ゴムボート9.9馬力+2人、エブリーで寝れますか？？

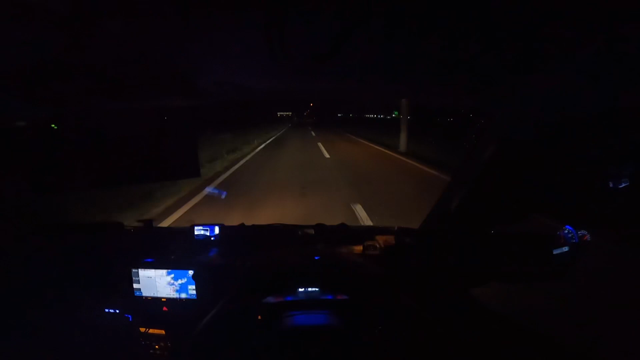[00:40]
めちゃくちゃ山道やった道も全然見えへんずっと入らないけどね